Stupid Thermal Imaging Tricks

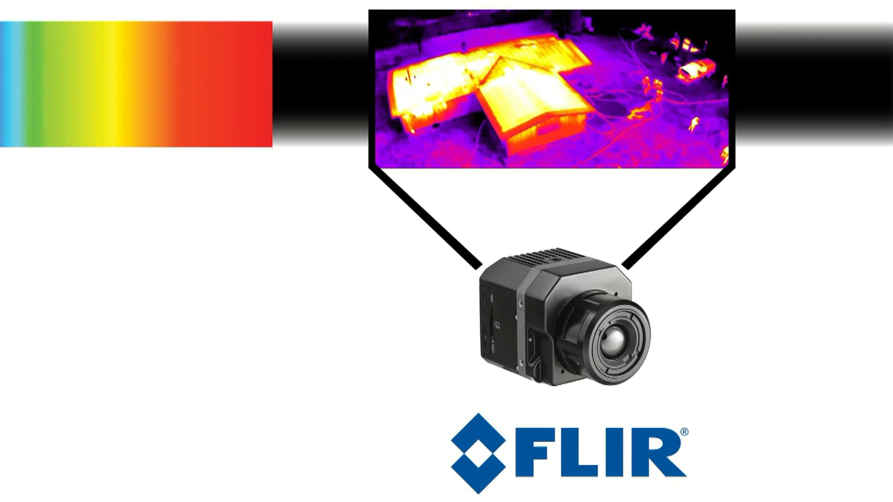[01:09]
There aren't any colors we recognize in the infrared spectrum, so we get to choose what the world looks like by selecting a color palette inside the camera.
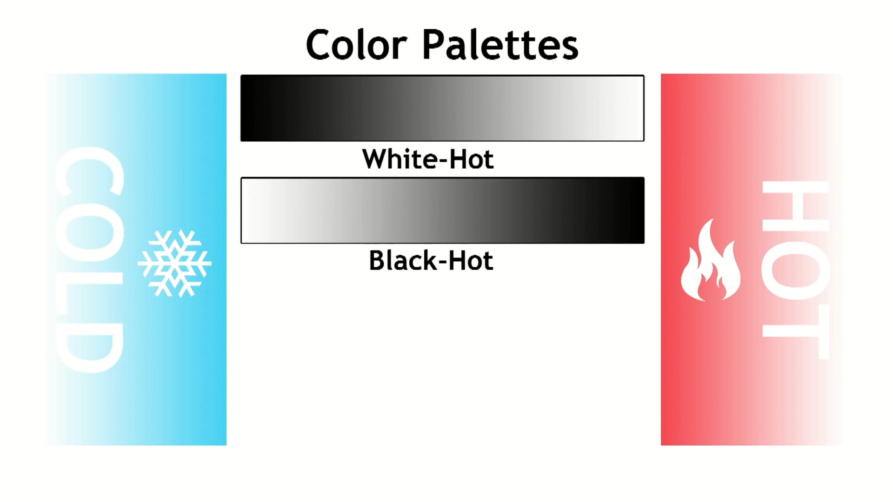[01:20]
Different colors represent different temperatures, ranging from hot to cold.
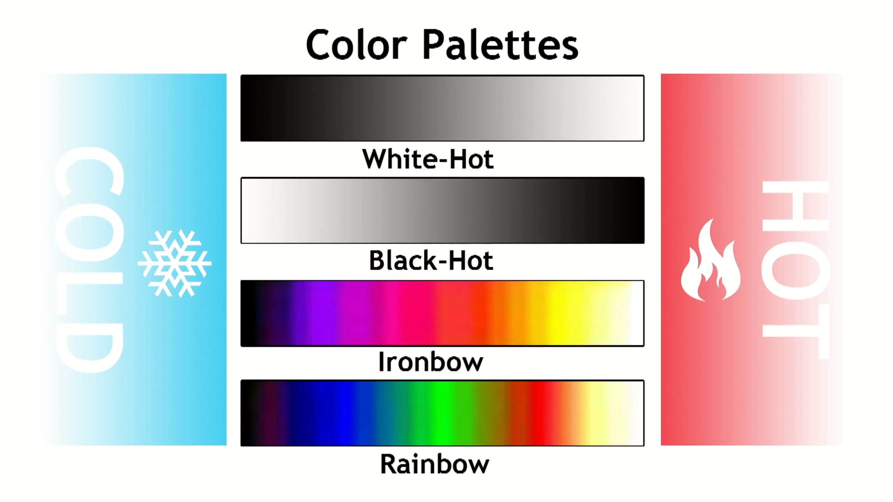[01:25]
This is what I look like in the white hot color palette.
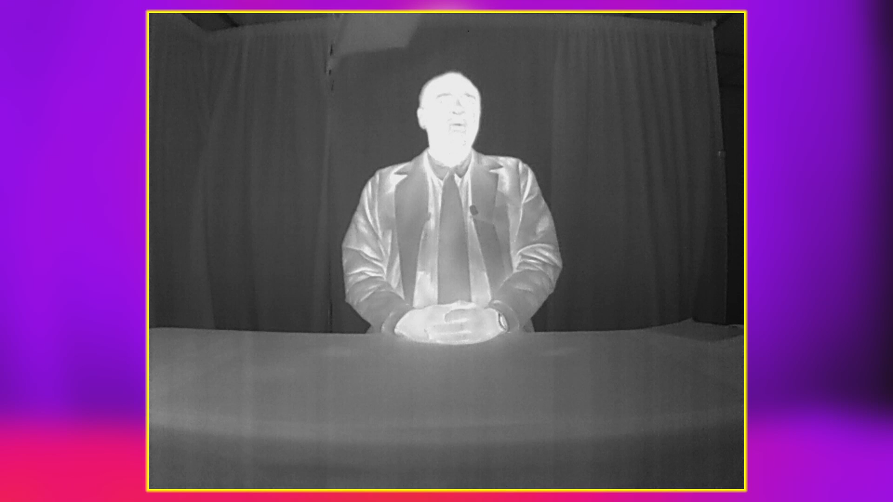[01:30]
Notice that my face is white because you're seeing my body temperature at 98.6 degrees Fahrenheit.
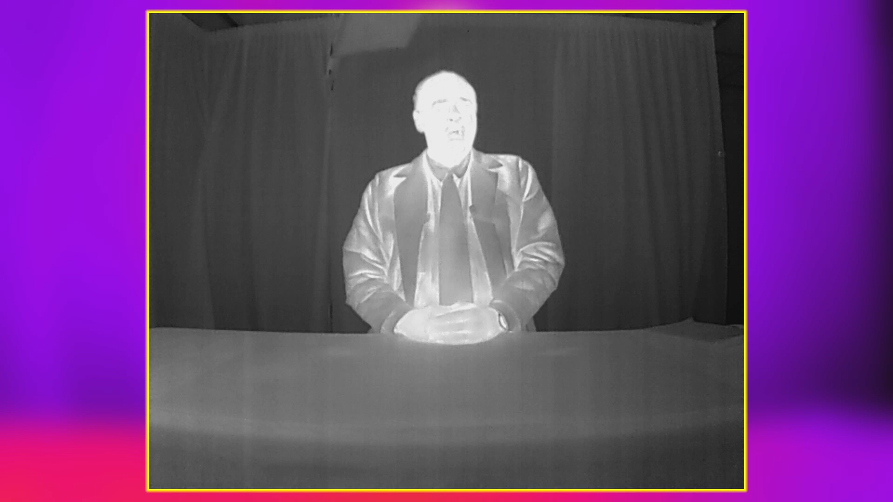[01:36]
My clothes appear to be darker because they're masking a portion of my body heat.
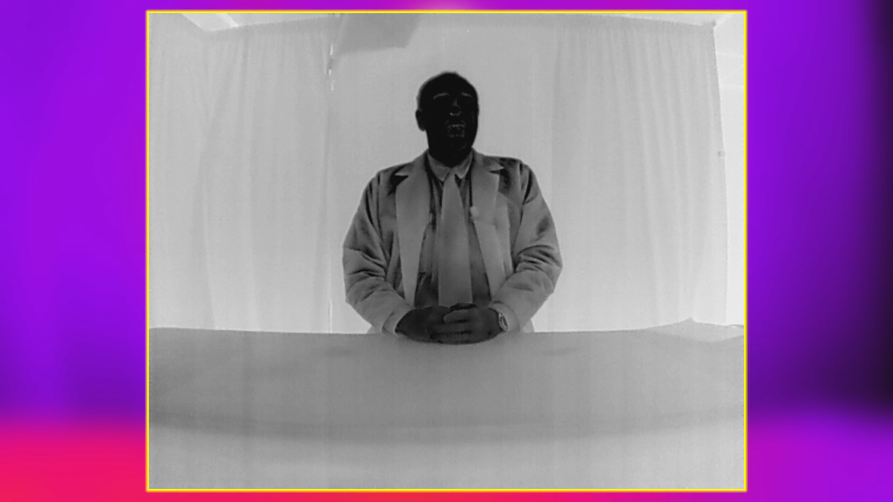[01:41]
This is what I look like in the black hot color palette. And this is a color palette called Ironbow.
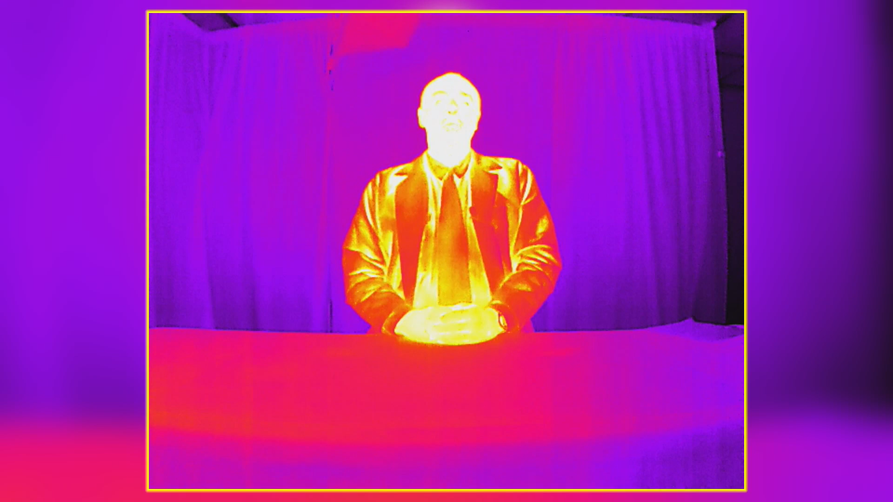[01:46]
Now that we understand the basics, let's have some fun.
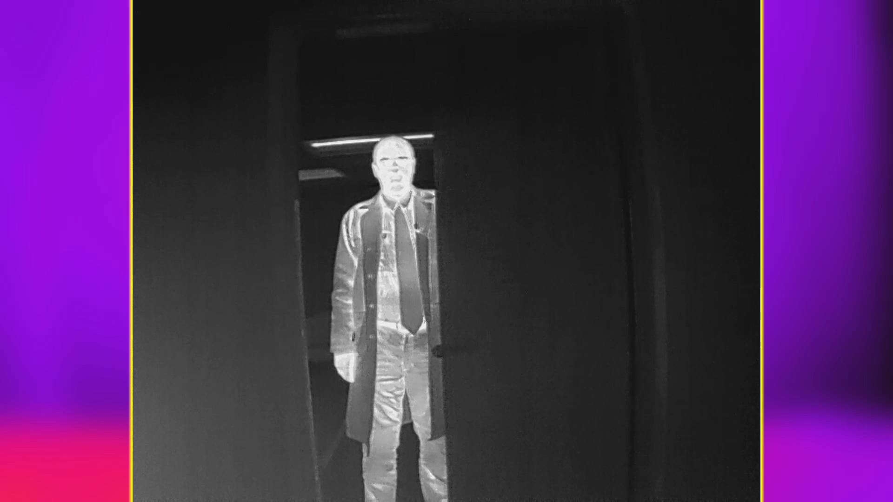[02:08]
However, thermal imaging is very sensitive to temperature changes.
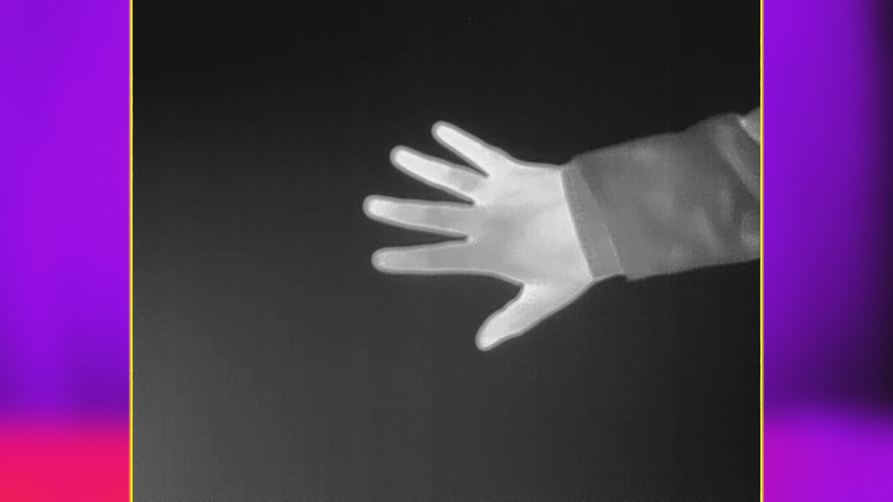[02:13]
So, if I touch the wall right here for a moment, and then take my hand away, you can see the heat that I've left behind.
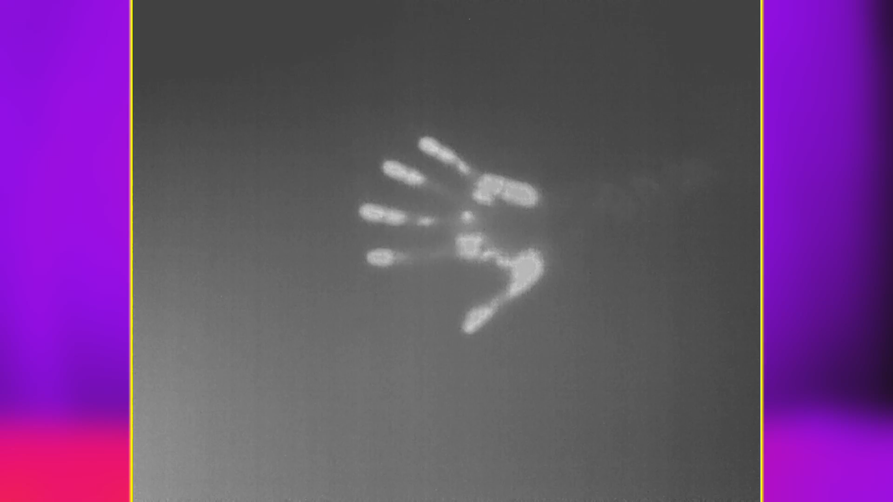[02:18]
Glass allows visible light to pass right through it, but it blocks thermal emissions.
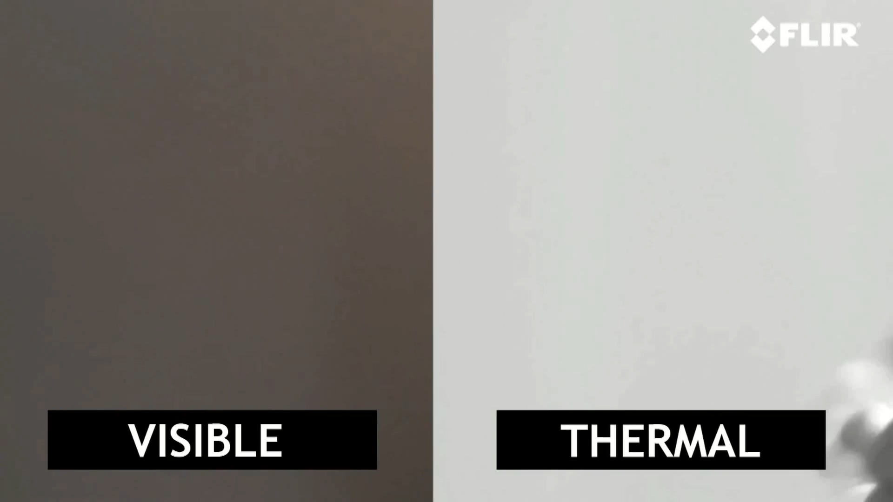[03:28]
Firefighters like thermal imaging equipment because it allows them to see right through smoke. Smoke is like glass in reverse.
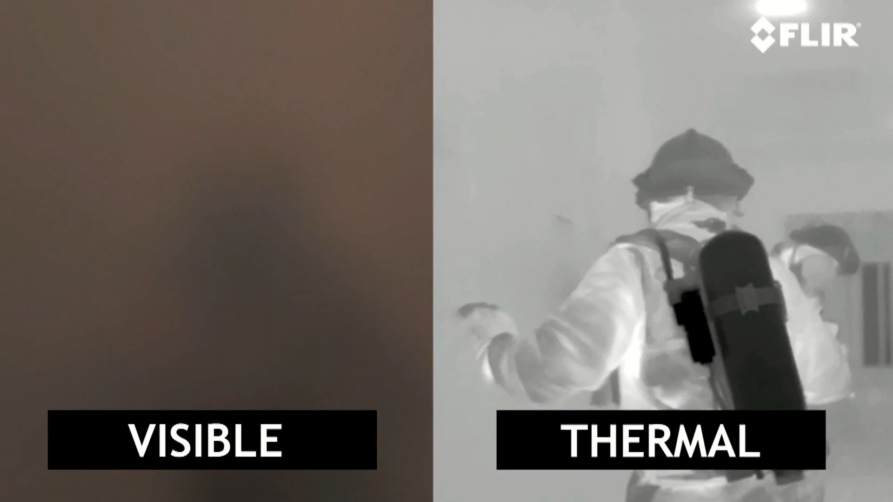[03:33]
It blocks visible light, but allows thermal light to pass right through it. In order to demonstrate how thermal imaging can see through smoke, I brought along some props to do a practical demonstration.